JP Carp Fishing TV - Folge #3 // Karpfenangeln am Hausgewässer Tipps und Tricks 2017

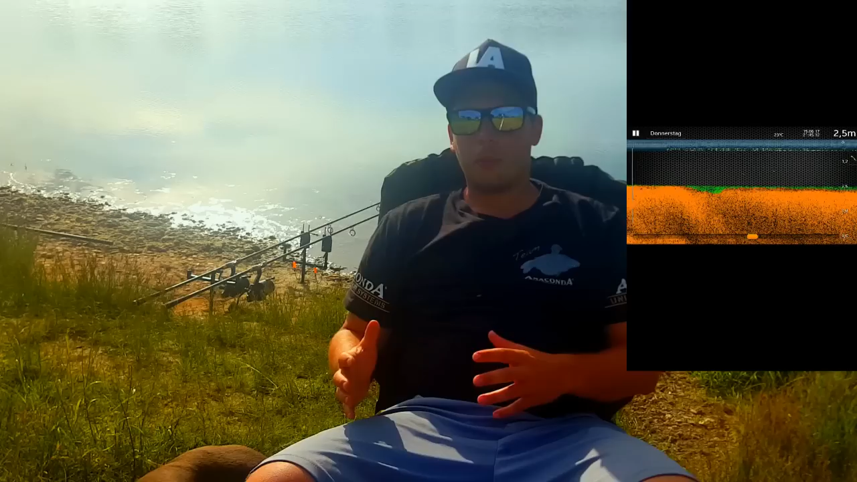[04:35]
On screen: depth 2.5 m
Also den Deeper, den kann ich bis zu 100 Meter rauswerfen.